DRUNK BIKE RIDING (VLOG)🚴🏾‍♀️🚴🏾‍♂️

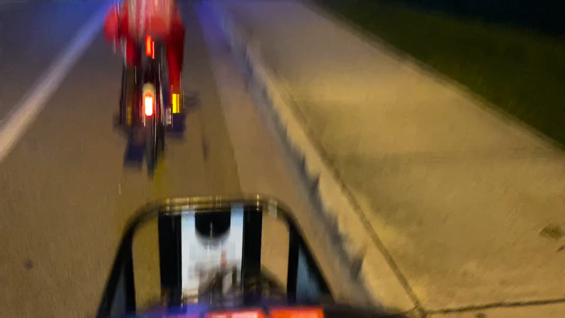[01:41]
We bite life in, man. Oh, green light. Let's get it. Let's get it. Green light, let's get it. We in traffic. Stop playing. We in traffic.
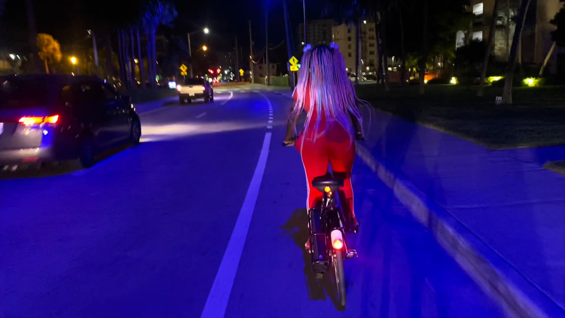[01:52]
Oh, we got a big car bump off and shit. They bumper hanging and shit. We in traffic, baby. We should have turned, babe.
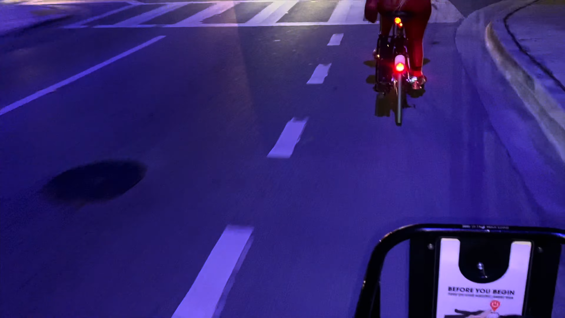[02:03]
Oh, you want to go to the light and come back?